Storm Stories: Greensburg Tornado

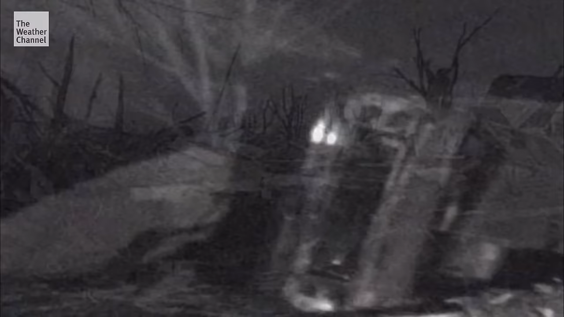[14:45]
Sadly, the destruction has not stopped at the McKinney's doorstep. In just 10 minutes, the storm has leveled all but two buildings in this 125-year-old town.
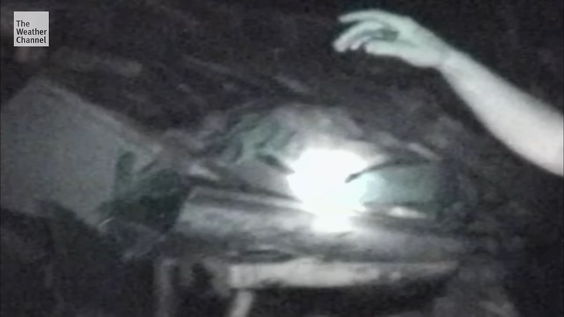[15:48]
And we went over, there was a pile of rubble about three or four feet high towards the north side of their house. I just couldn't imagine anybody who was left.
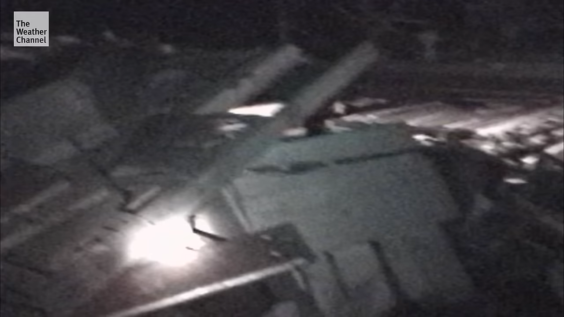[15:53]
And it called out and this voice came from in the rubble and said, please get us out of here, I have my baby here. I started hollering for them and then they found where we were.
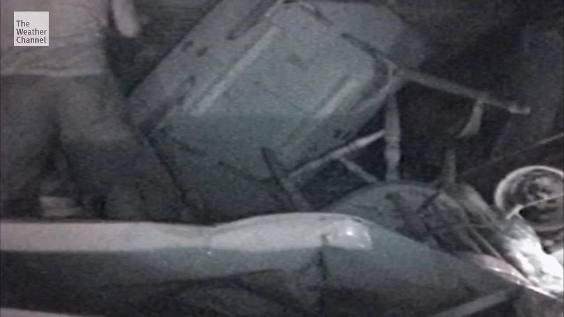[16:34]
Jaden's mom Kelsey is still trapped in the rubble.